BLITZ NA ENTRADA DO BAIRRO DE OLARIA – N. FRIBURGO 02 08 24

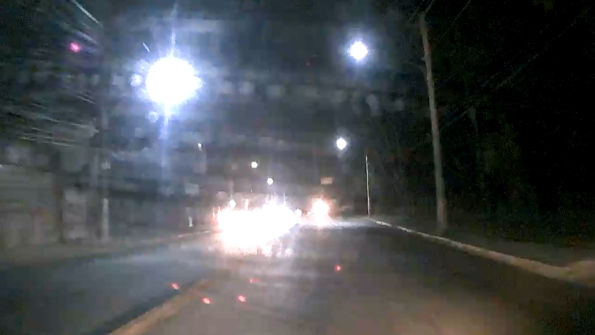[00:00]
Amigos e amigas, telespectadores da Nova TV, vocês estão acompanhando, estão na unidade móvel da Nova TV, estamos na Avenida Juros Arp,
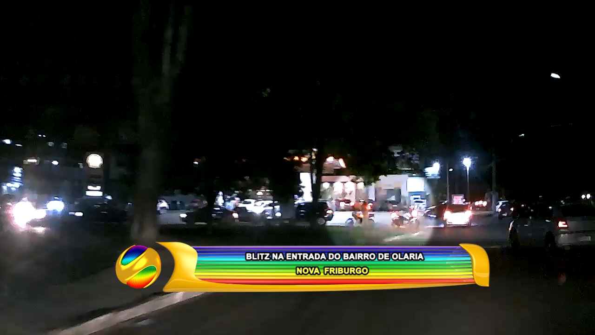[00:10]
logo em seguida a telespectador acompanha o motociclista sendo abordado pela polícia. Antes da Blitz, temos essas imagens e agora vamos acompanhar a Blitz que se formou. Esse trecho da Avenida Juros Arp, ela recebe o nome de Barão de Nova Friburgo, Alameda Barão de Nova Friburgo.
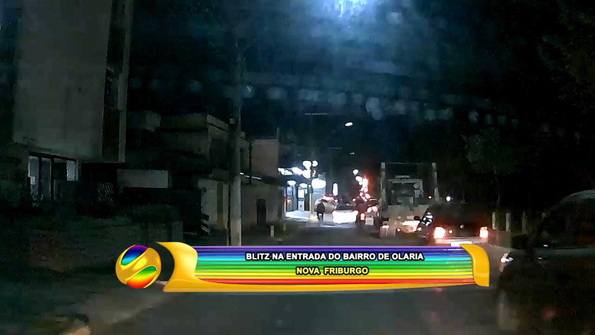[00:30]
Aí o telespectador acompanha, dá acesso ao bairro de Olaria, uma fiscalização intensa da polícia militar